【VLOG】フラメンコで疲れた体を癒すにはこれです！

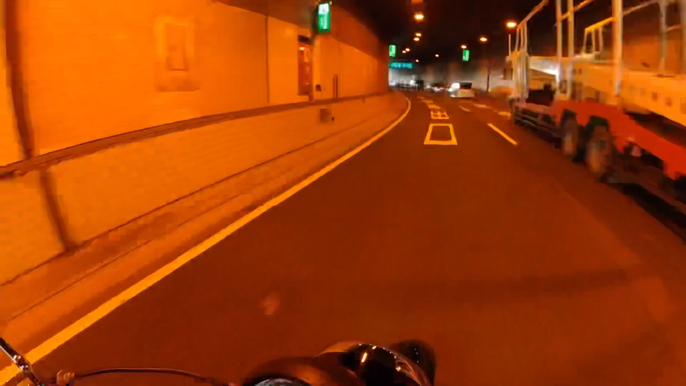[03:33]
万がんから速道に入って、行くんですけど、これ、あの、千葉方面に向ける速道なんですよ。